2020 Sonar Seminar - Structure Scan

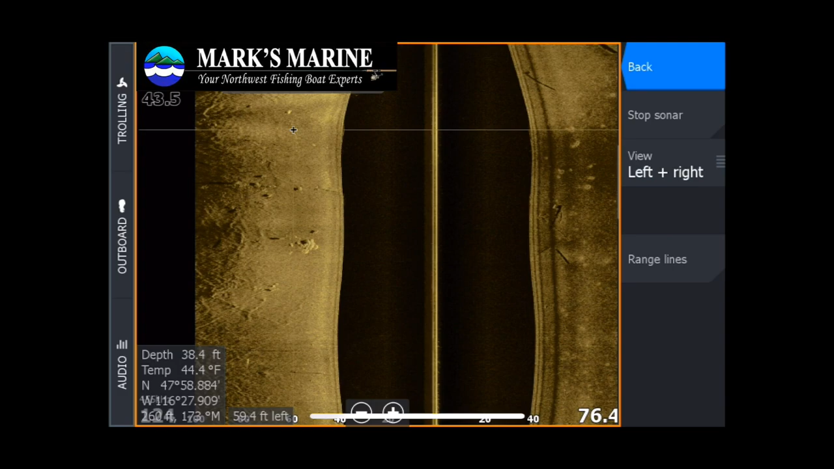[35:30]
On screen: depth 38.4 ft, water 44.4°F
Here we've got a spiny rock ridge that we're passing right over, right on the edge of a slope. We can see the edge of the slope with a dark background.
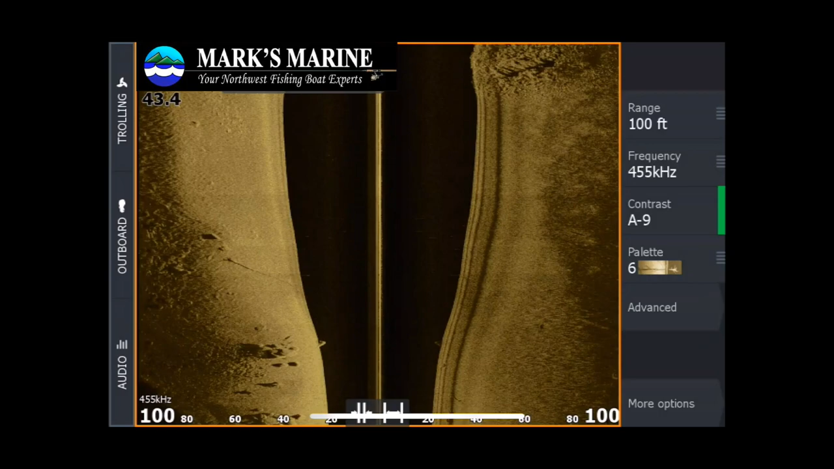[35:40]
Let's switch to another video recording. In this particular case, we're near some docks, looking at some water pipes. Got the fish reveal turned on on a down scan beam on my left hand side,
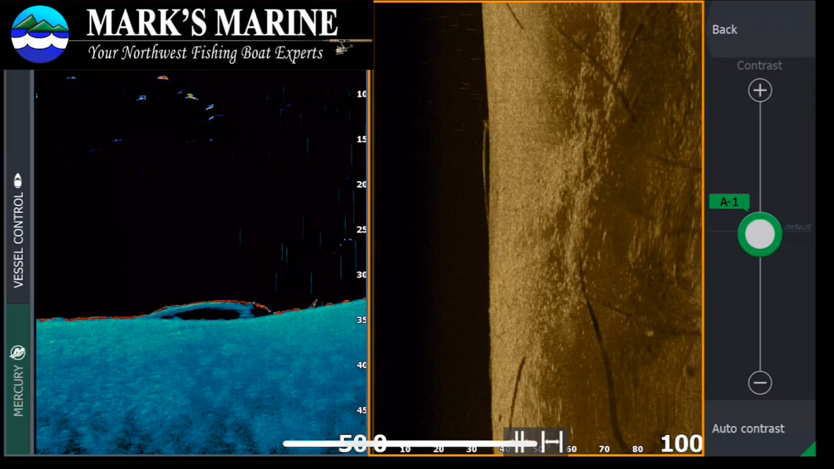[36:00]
and we're looking right with the side scan on the right hand screen. And you can see why I really like the number six color palette.
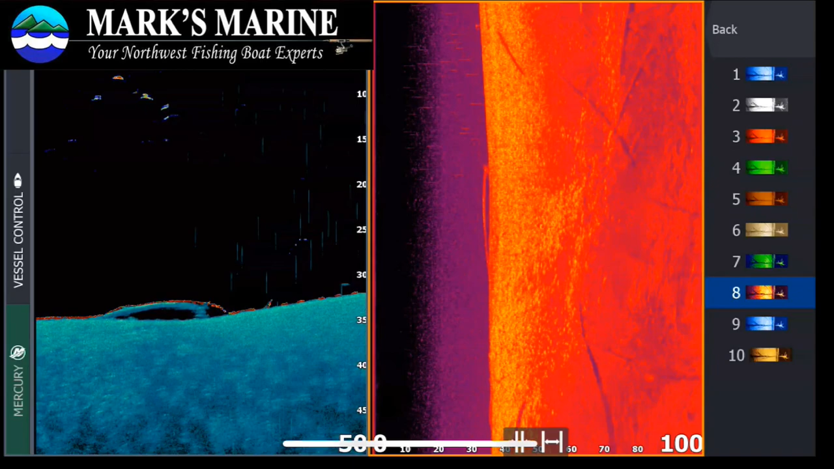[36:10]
It does a fantastic job at both shadows and suspended targets. We've got quite a few old dock pilings and water pipes in the water here. There's a pretty good indication that we've got a decent amount of fish targets out to the right hand side of the screen.
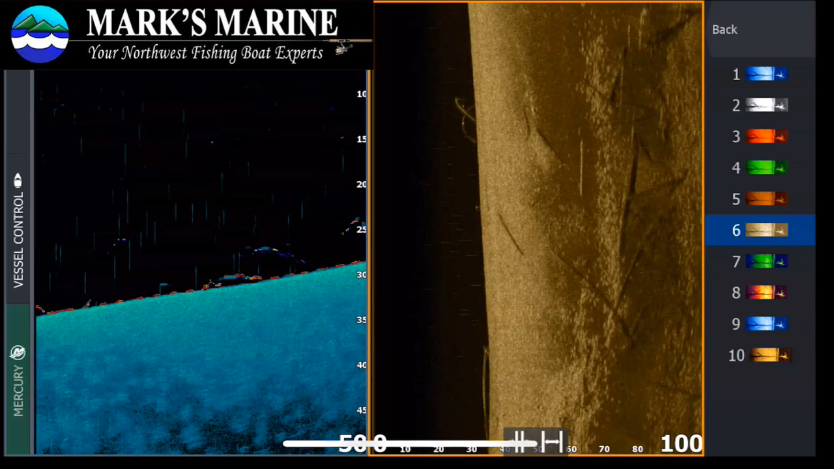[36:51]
We don't know for sure until we get closer to them, but there's enough right along the soft spot that it's worth investigating. So dial my contrast up just a hair.
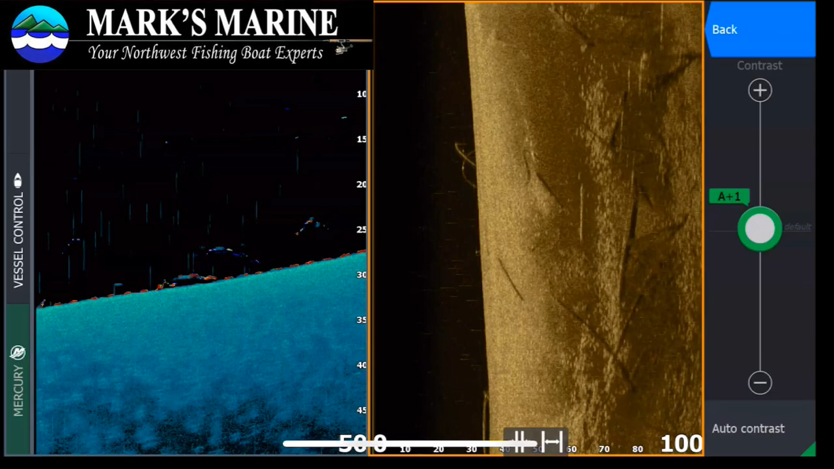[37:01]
You'll notice how we picked up some rice shapes showing up a little bit to the starboard side of the boat.
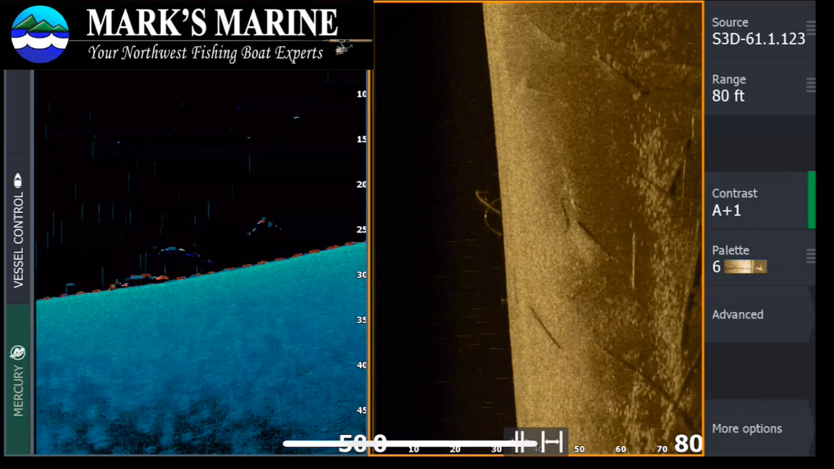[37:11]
Right along that rock pile. Let's switch to the 3D mode so we can get a good idea of that slope, just to determine if that darker spot to the starboard side was a downward facing slope or a soft spot on the bottom. In this particular case, it looks like we might actually have a little bit of a shelf there to the starboard side.
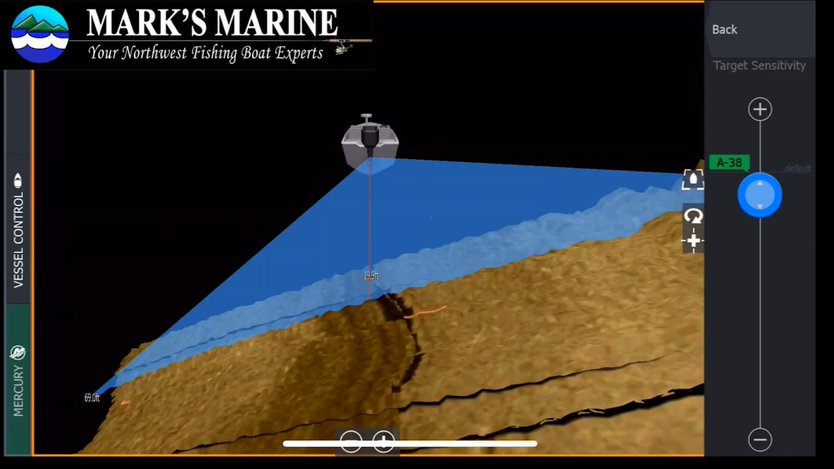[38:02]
I like to start with a very low sensitivity on my Structure Scan 3D, and then I dialed up a little bit until I just start to pick up the motor wash and then I back off. Typically I'm in the minus 30 to minus 37 range when I'm spotting fish targets, and there we go.
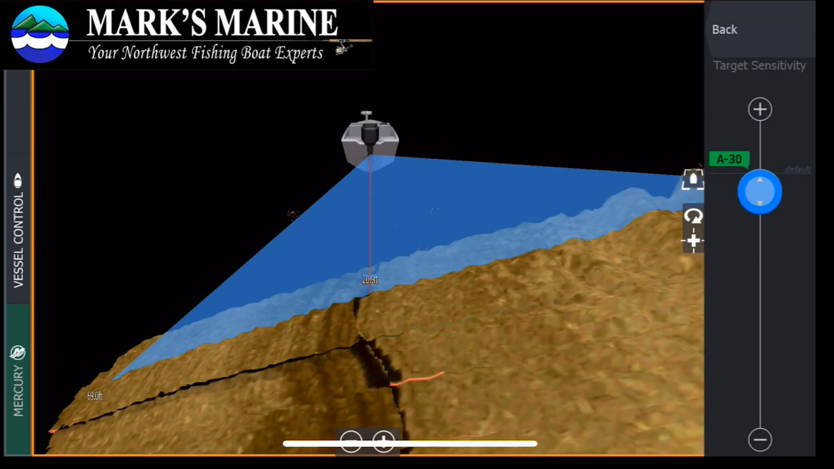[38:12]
It looks like we're picking up a couple of fish in the water that we were previously marking with the side scan. Here's what that same view looks like with traditional sonar, down scan, and side scan put together.